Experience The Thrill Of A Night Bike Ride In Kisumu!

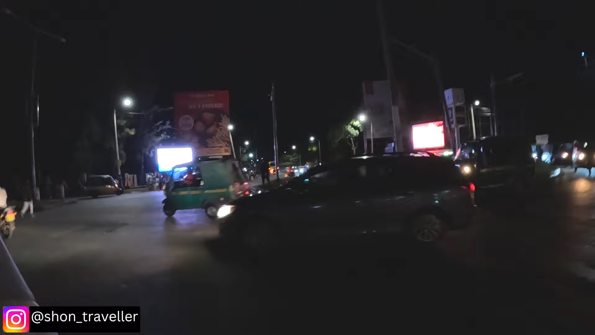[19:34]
If you're coming to Kisumu, I don't think you'll fail to find yourself this roundabout. So this is the way to Nairobi.
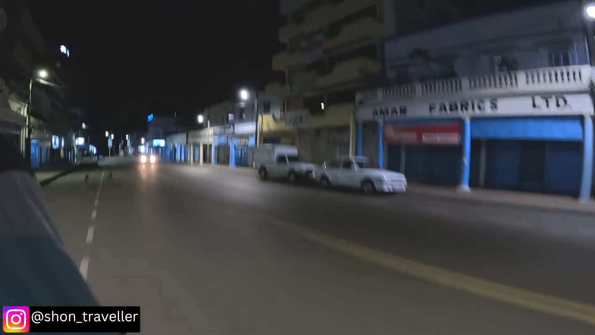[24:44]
So this part of town is quiet during the night. It's a tech, man. You know, I'm not a loss. We're a loss. A tech loss of one. Yeah,